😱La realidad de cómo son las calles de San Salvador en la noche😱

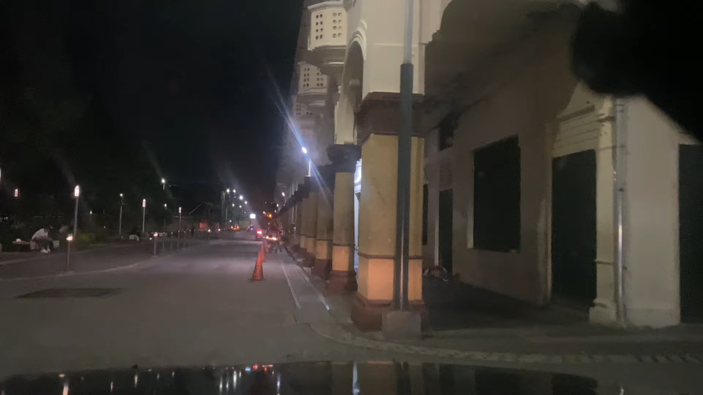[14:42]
no creo que haya gente grabando acá todavía palabra sergio está ahí miren acá cuánta gente
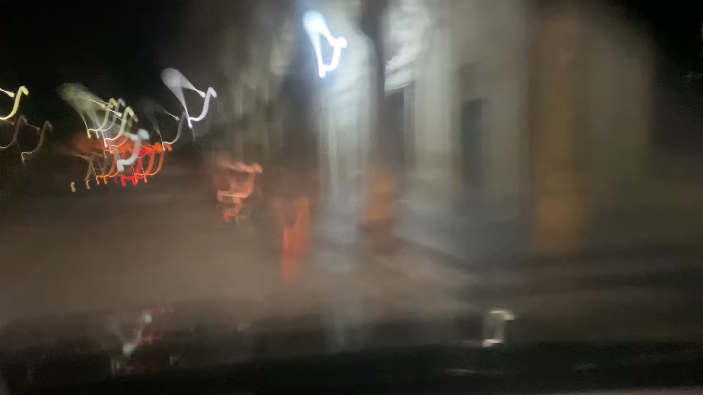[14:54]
pensé que quiero dejar pasar el carro
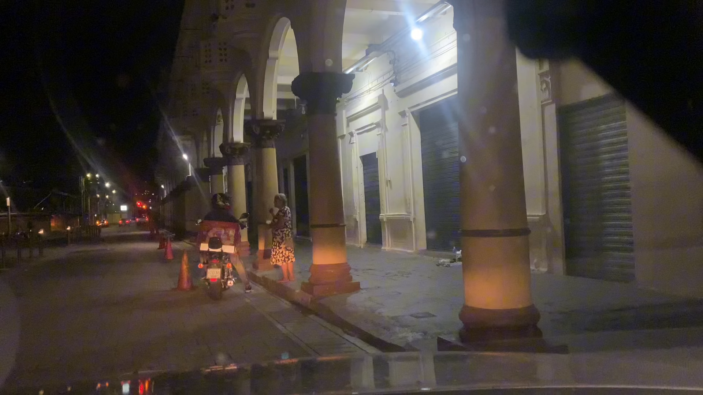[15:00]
yo no no puedo no puedo porque no puedo quedar porque el el tipo de atrás me me me estaba de pitar y pitar creo que me puedo meter por aquí
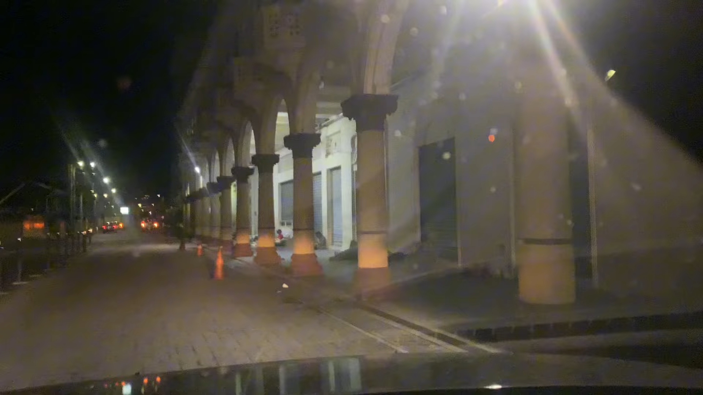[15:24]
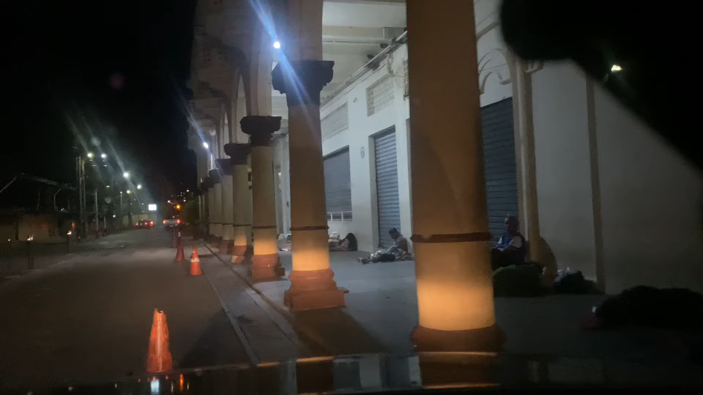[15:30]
increíble aquí hay mucha gente señora mucha mucha gente qué onda con toda esta gente el parque también
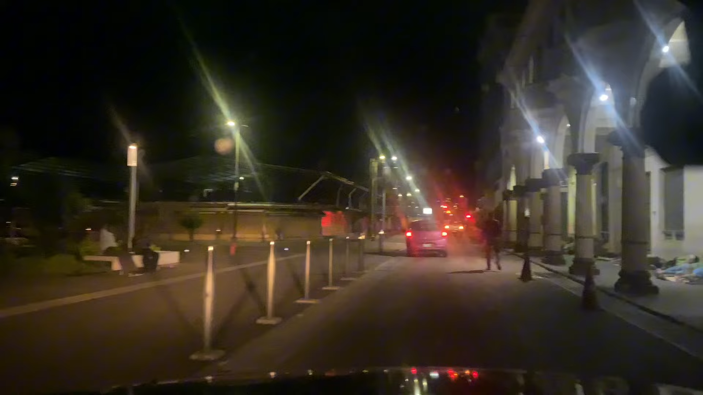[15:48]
tiene mucha gente a estas horas de la noche miren
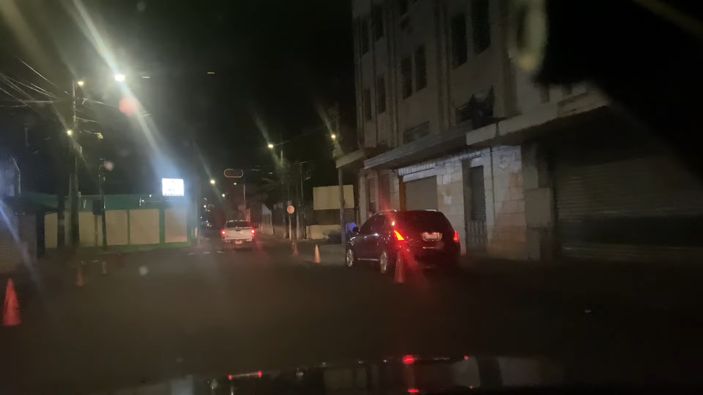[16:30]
los conos los ponen quizás para que no no se parquee nadie obviamente ahí hay tres personas
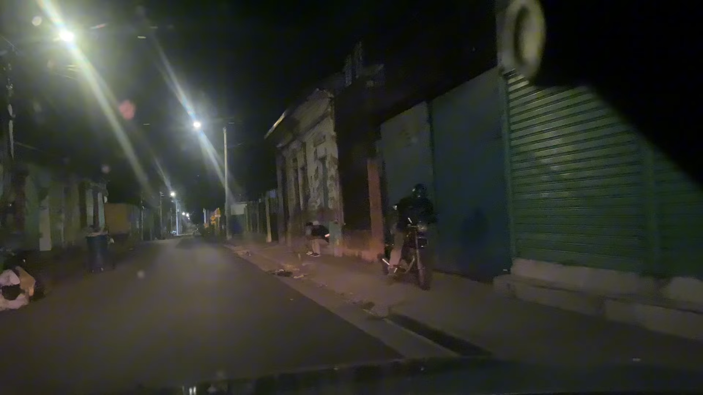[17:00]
las muchachas que andan recogiendo basura
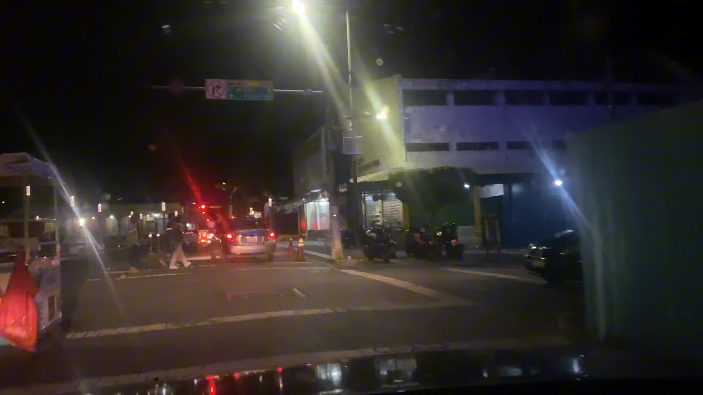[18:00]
hay ventas a esta hora si hay ventas
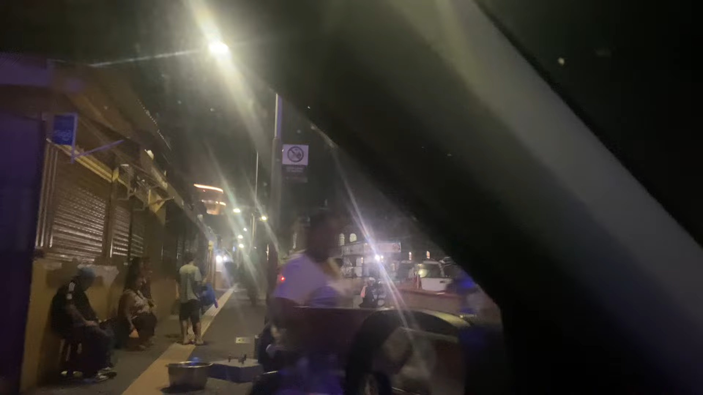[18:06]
y gente que se mira todavía bastante en la plaza pero más que todo pero más que todo de aquel lado el trencito que todavía anda funcionando
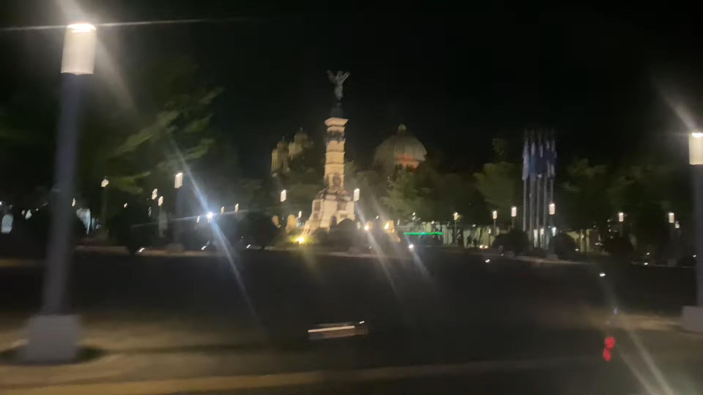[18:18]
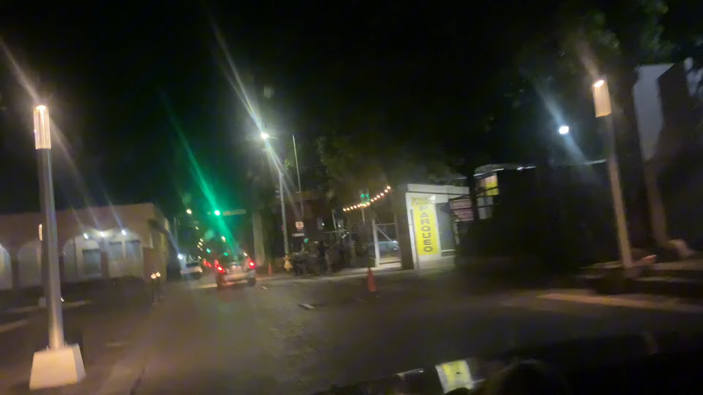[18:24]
la gente que vende acá también miren estas personas de acá que están afuera del parqueo
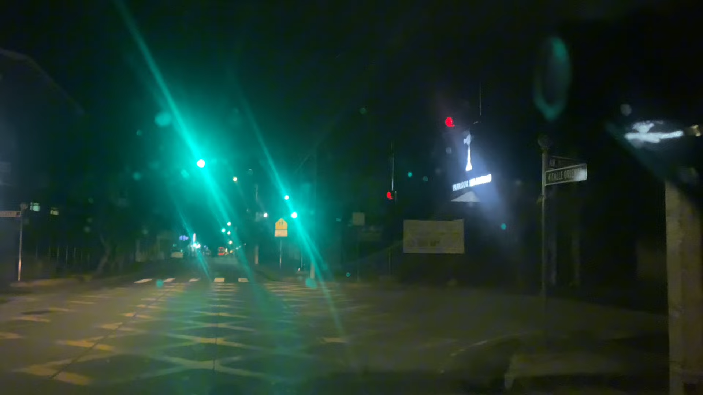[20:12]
sentí que estaba bien y pues me querían que los llevara más noches pero como les repito yo ya me voy señor aquí en santa tecla es un poquito más solito si pueden ver es más solo
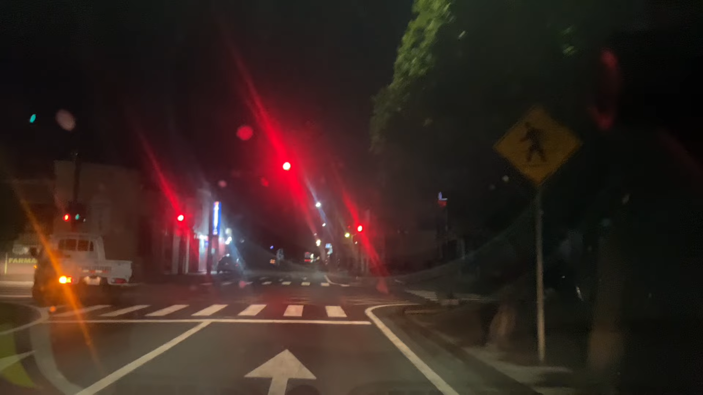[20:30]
en santa tecla casi no se sabe si se saben ver personas que trabajan de noche verdad ya saben ustedes de cuáles me refiero pero no se ve tanto indigente aquí en santa tecla como en el centro en el centro de san salvador se ve mucho más indigentes
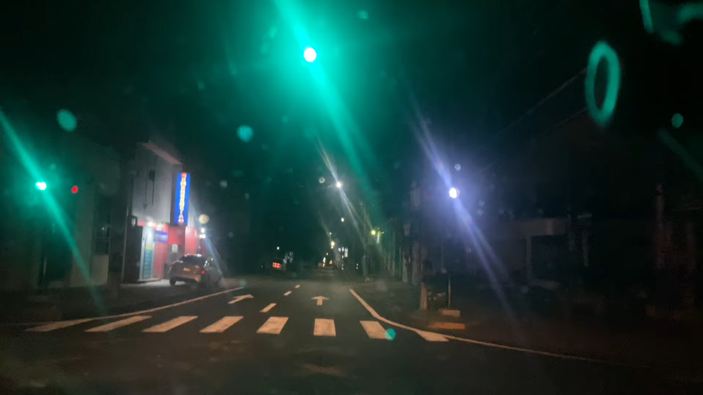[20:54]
bueno por lo menos en los lugares y en las calles donde he pasado por acá como pueden ver no se ve absolutamente ningún indigente o algo por el estilo completamente libre sola toda la calle santa tecla aquí vamos ya entrando
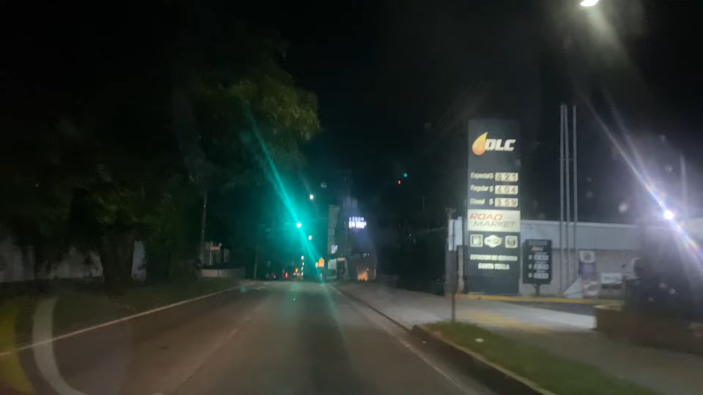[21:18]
saliendo de santa tecla casi por el ver
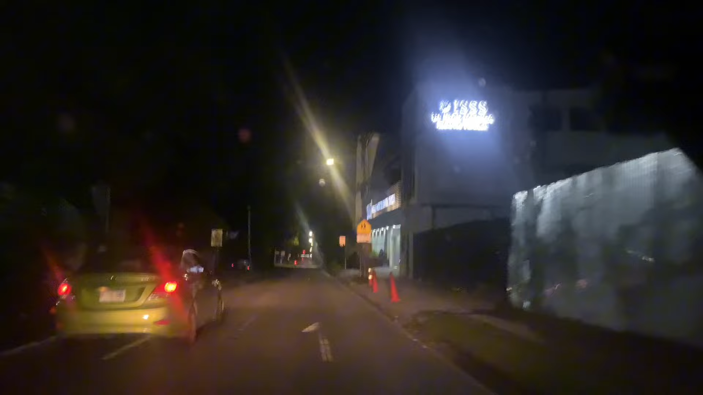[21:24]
el seguro vamos ahorita de aquí de santa tecla y después está el san el rafael san rafael que es el hospital de acá de santa tecla también verdad ahí lo pasamos no es tepe estepe ajá a su derecha